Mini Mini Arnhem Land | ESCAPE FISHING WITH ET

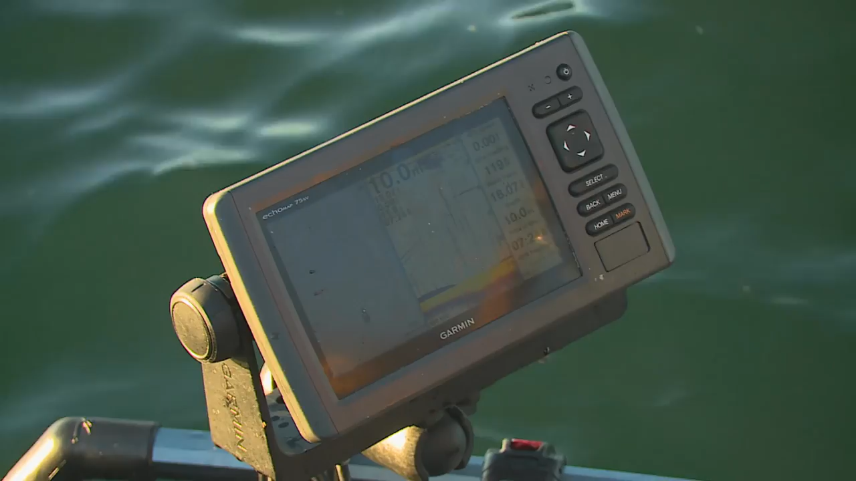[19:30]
Just got it pointed up so I can have a good look while I'm drifting along here. There's lunged on there.